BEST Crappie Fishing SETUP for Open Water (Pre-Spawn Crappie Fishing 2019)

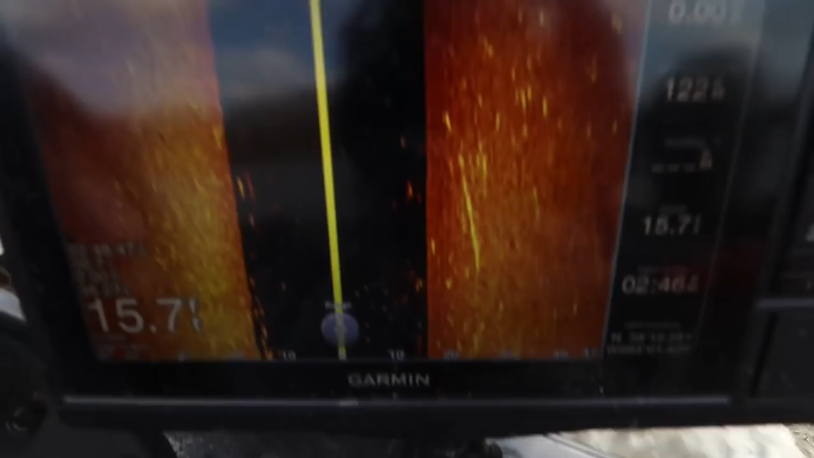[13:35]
See all these fish? Those are all crappie.
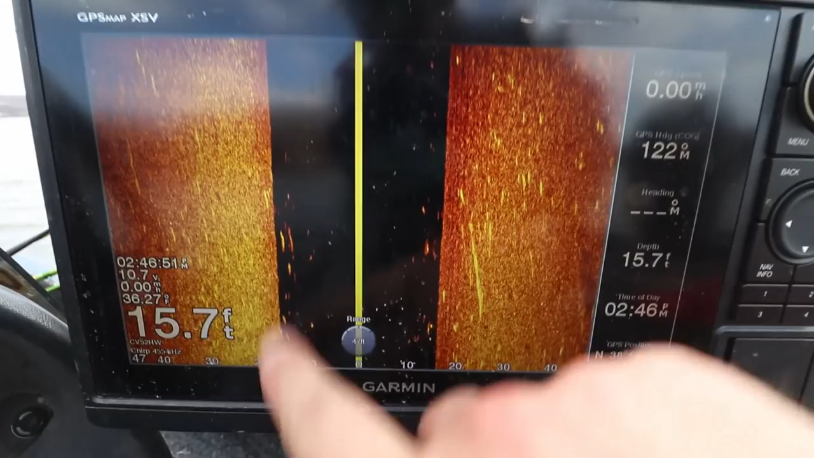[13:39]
On screen: depth 15.7 ft
Left and right of the boat. Giant school of fish. Absolute giant school of fish.